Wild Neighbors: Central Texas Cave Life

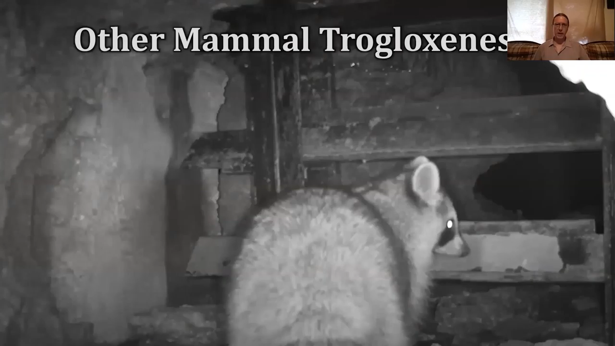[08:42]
My co-worker Drew Thompson set up this game camera at Slaughter Creek a couple years back and I pieced together this video of all the critters coming out of Slaughter Creek cave.
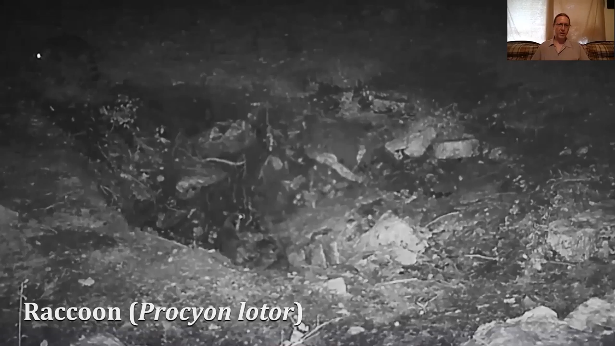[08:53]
So there's raccoons that live in there. Standard possums.
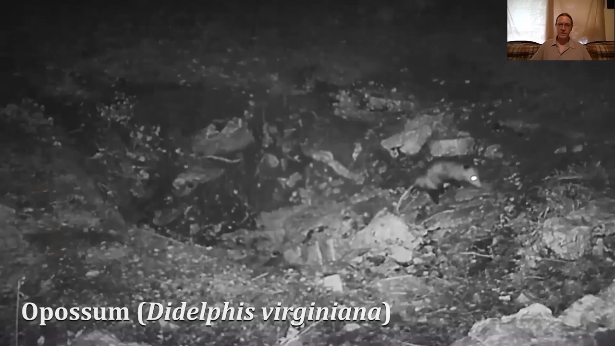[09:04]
And we got porcupines now.
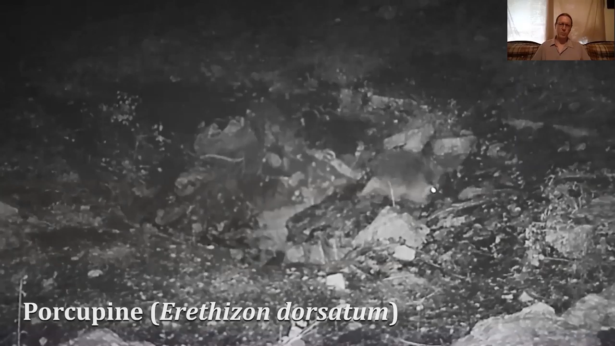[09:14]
Porcupines seem to have moved in in the last 10 to 15 years.
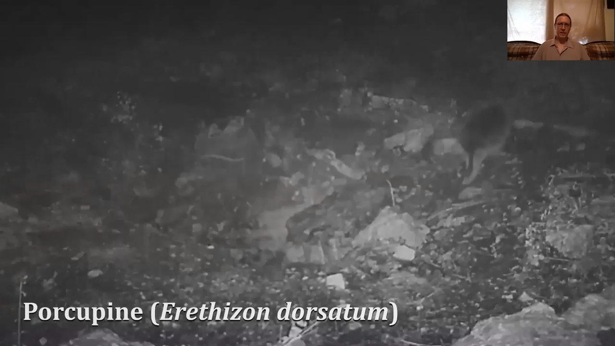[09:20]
They weren't his prevalence back in the day but now they're here. So yeah all these mammals they're pretty wary of predators because with so much mammal activity there's a lot of mammal smell and it attracts predators.
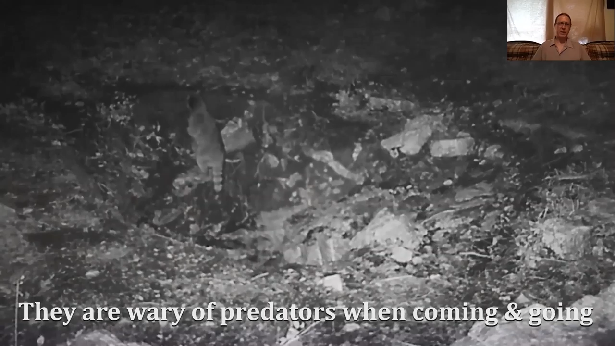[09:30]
This porcupine's so skittish when the wind blows and jumps.
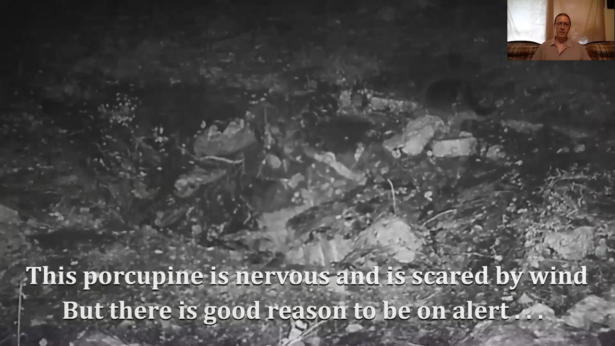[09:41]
He's kind of freaked out but he has good reason to be wary because there's a lot of predators that check out the cave entrance. So here you got a gray fox checking it out smelling all those raccoons and possums.
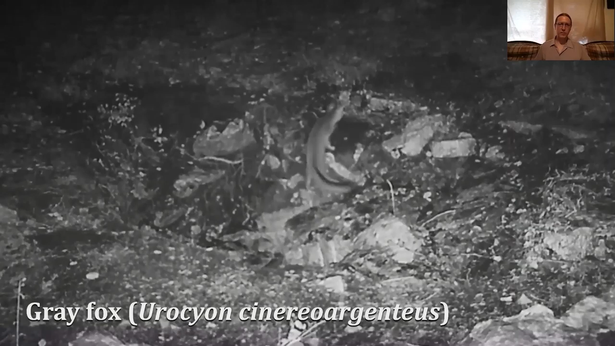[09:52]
Here's a whole pack of coyotes.
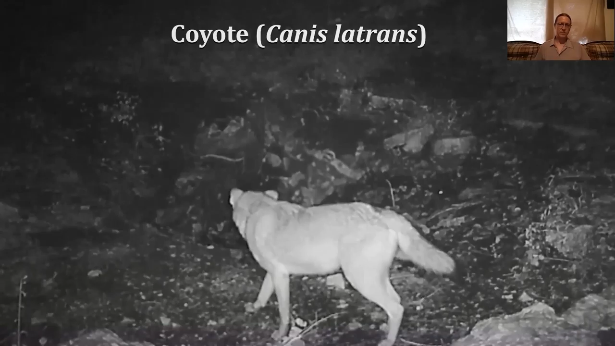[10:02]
And even a bobcat. Pretty cool. There's a lot of activity.
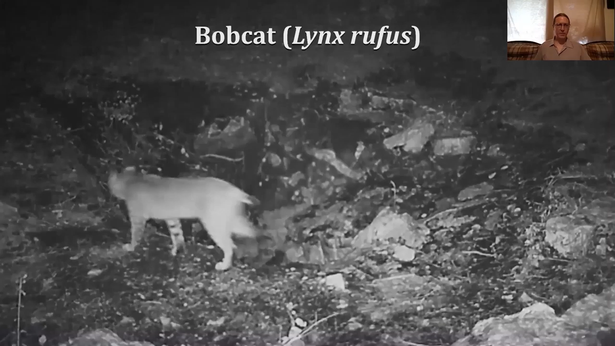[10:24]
I've started putting a lot of game cameras at the entrances of caves both inside and out to see all this action going on.
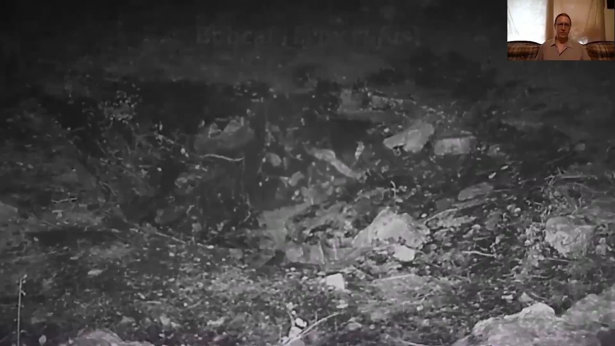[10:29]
And recently I got to catch a ringtail.
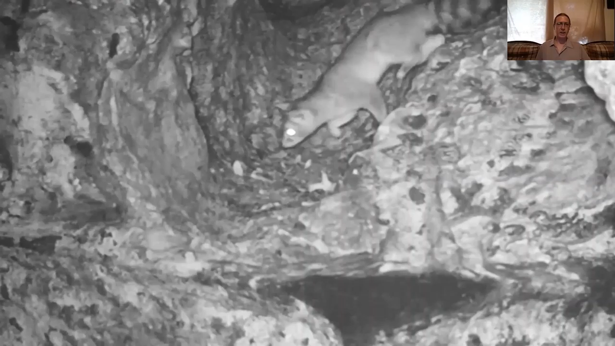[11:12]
This guy's crickets come out of the pond. And you can see it's a long time.